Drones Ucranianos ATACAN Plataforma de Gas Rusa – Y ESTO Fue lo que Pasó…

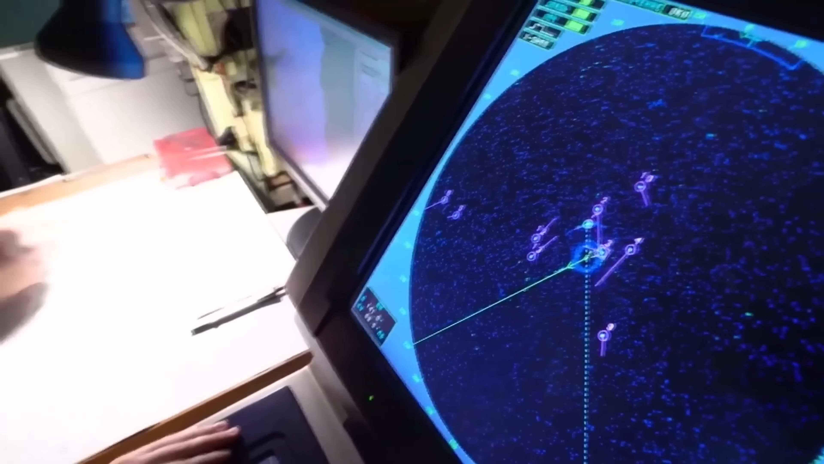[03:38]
Para un operador de radar ruso, gracias a los reflectores de radar especialmente diseñados y a los transpondedores que gritaban perfiles de amenaza falsos, no parecían drones lentos.
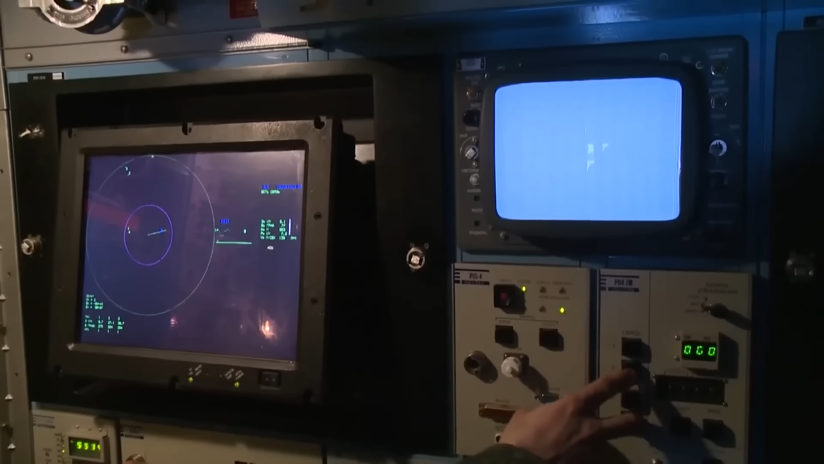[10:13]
Esta interferencia era tan brutal que estaba ensordeciendo a su propio radar Casta-12-2,
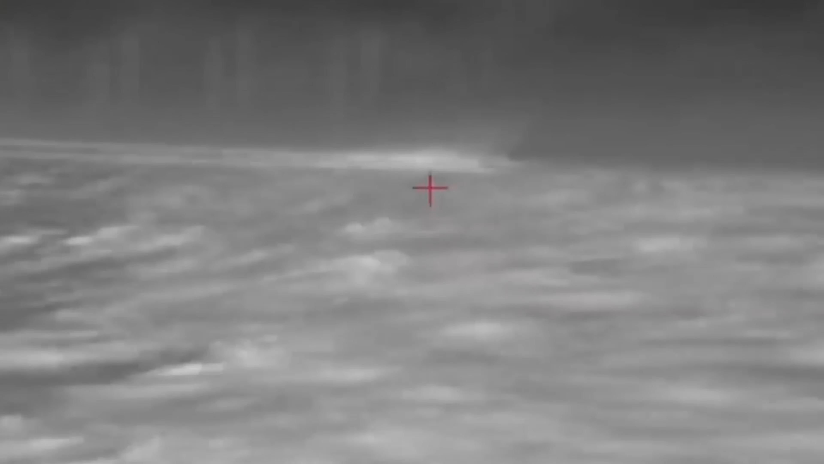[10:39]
Ahora navegaba a ciegas, guiado solo por su cámara y su rumbo de brújula final.
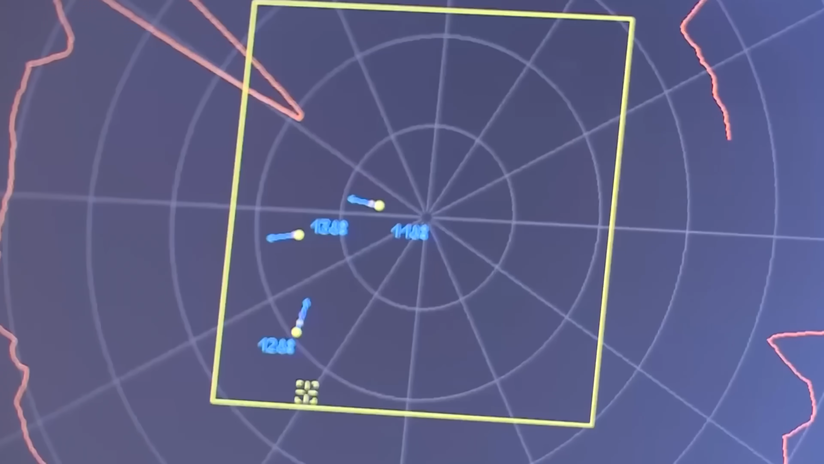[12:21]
Estaba doblando los haces de radar del Kasta 2C2 hacia arriba, alejándolos de la superficie del agua.
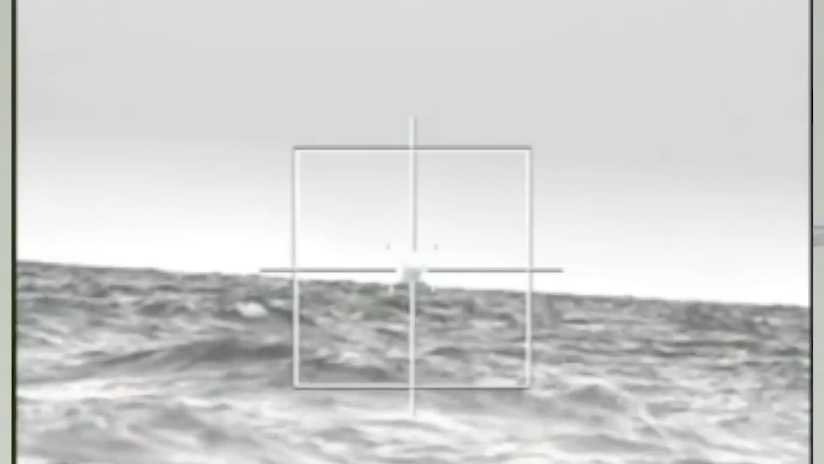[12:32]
A las 3.32 horas, el Zeebaby 3 se acercó a la zona.
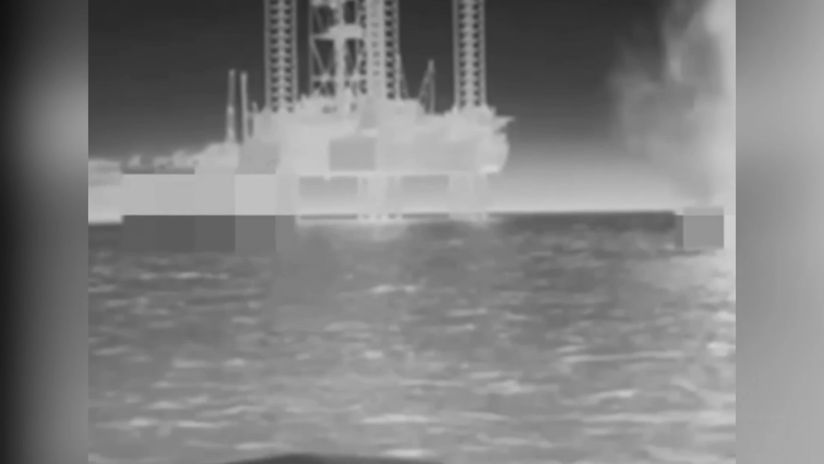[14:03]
La cámara del Zeebaby 1 se centró en la base de la plataforma, donde el pilar de hormigón principal soportaba el bloque de alojamiento y el mástil de radar Kasta 12-2.
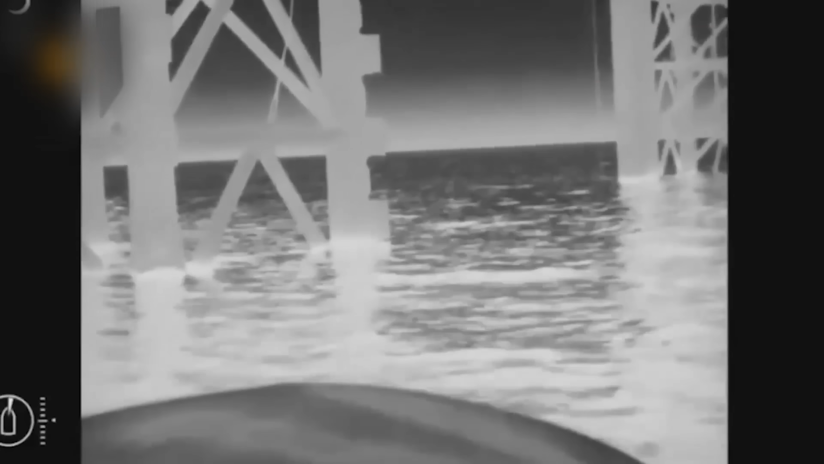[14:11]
Los 850 kilogramos de explosivos impactaron contra el pilar principal.